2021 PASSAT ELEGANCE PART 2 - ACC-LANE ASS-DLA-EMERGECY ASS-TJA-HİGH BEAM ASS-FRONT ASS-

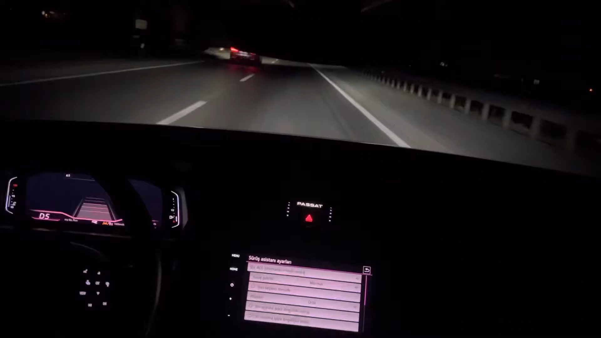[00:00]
Herkese merhabalar. Bugünkü aracımız 2021 model Volkswagen Passat. Aracımız yeni makyajlı kasa elegans. Aracımızın ön cam değişimini yaparak Adaptive Cruise Control, Şerit Takip, Traffic CM Assist, Dynamic Light Assist şu an aktif ettim. Adaptive Şerit Tavuzu, Acil Freneleme, Ani Freneleme Birçok özelliği. Aktif ettik.
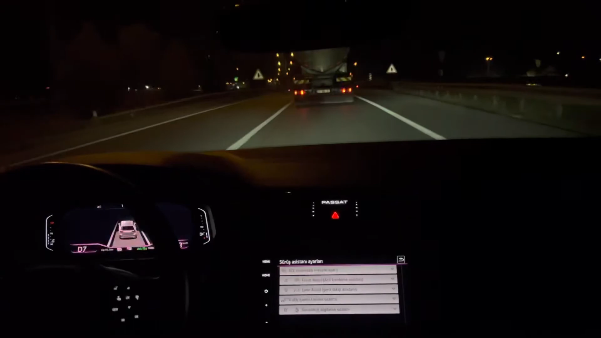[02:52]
Ve aradaki mesafeyi otomatik olarak ayarlamakta arkadaşlar. ürünlerin tamamı orijinal bütün kodlamalar montaj kurulum ön cam değişimi hepsi bizler tarafından yapılmakta. Hepsi Avvakum bünyesinde yapılmaktadır arkadaşlar. Sizde yaptırmak isterseniz YouTube üzerinden veya Instagram'da